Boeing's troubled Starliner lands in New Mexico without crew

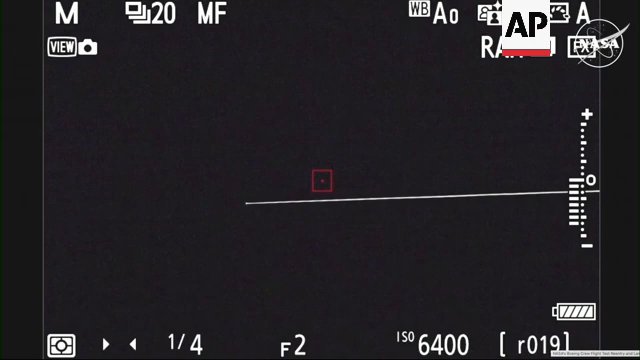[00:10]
A little better idea from the reporting reports that the WB-57 is also able to see Starliner now as it begins coming in for its landing.
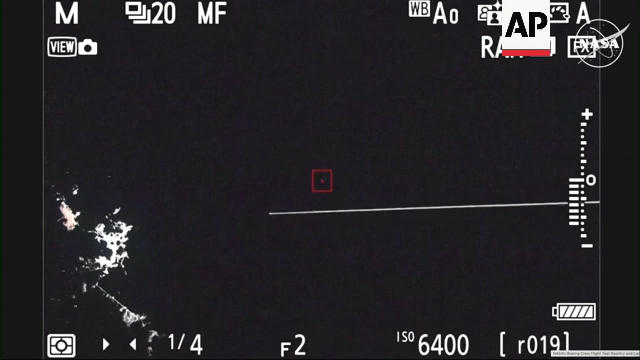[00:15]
We've still got just about a minute left to go before Starliner comes out of its blackout period.
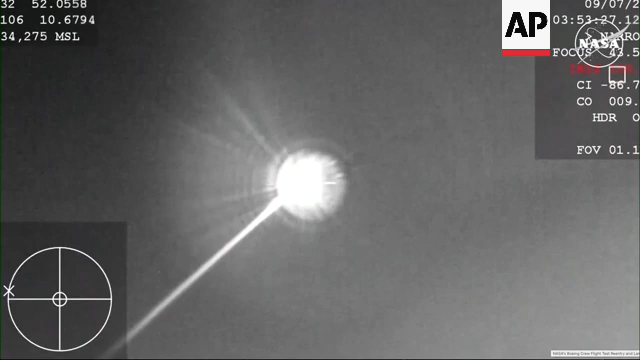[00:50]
Starliner is currently about 27 miles above the earth and the team at White Sands reporting that they have seen it. We've got a tally hole from them. We are now just 6 minutes and 22 seconds away from landing.
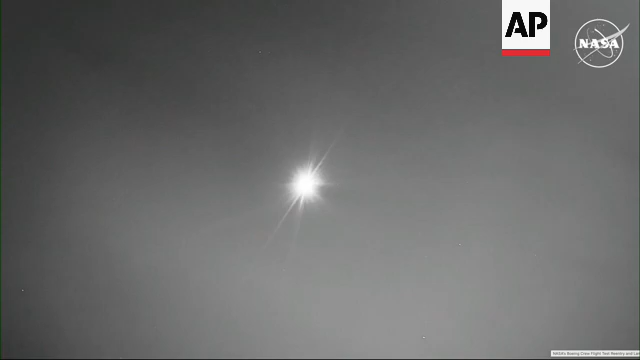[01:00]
We should also just be a .
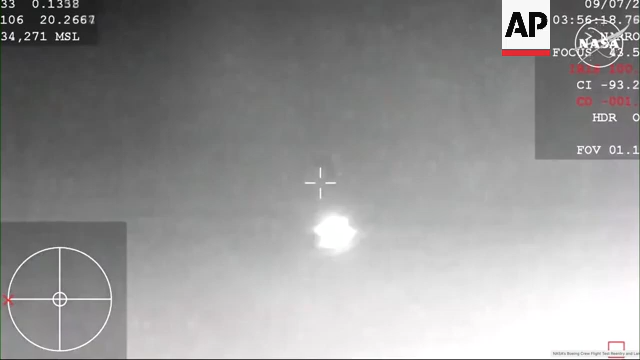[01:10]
All right, and that action you're seeing on your screen.
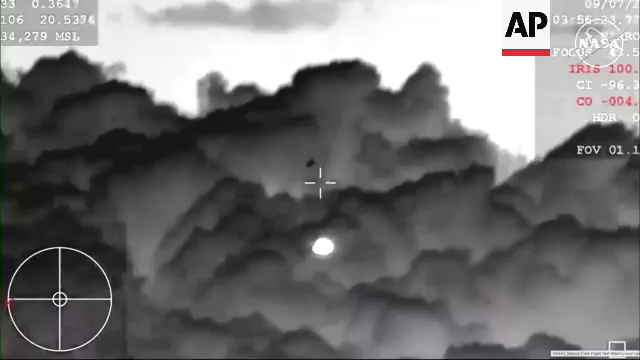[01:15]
Forward heat shield and drogues out.
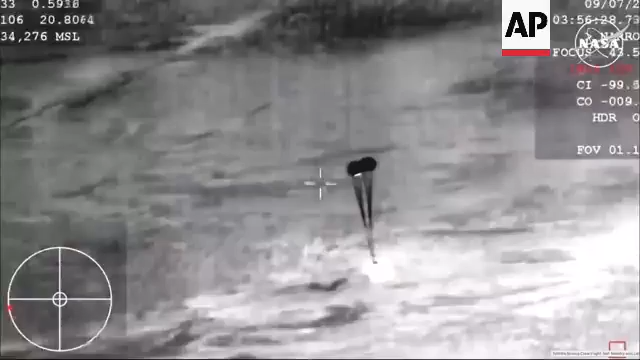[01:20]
Really interesting view of this coming down from the WB-57.
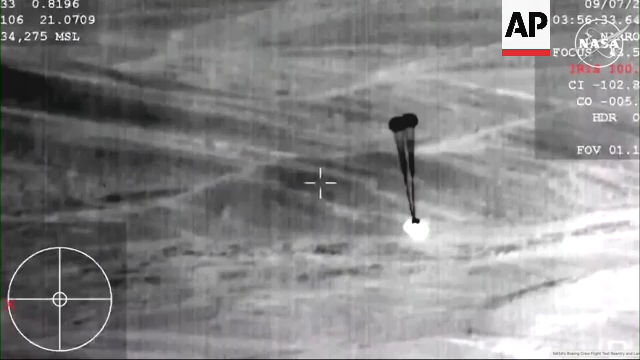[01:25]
See those two drogues parachutes now deployed.
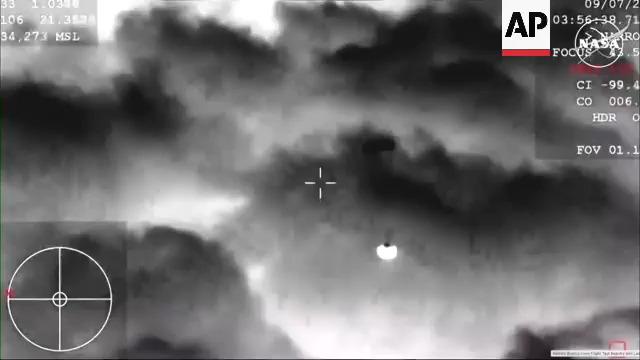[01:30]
They slow the vehicle down initially until it gets to a safe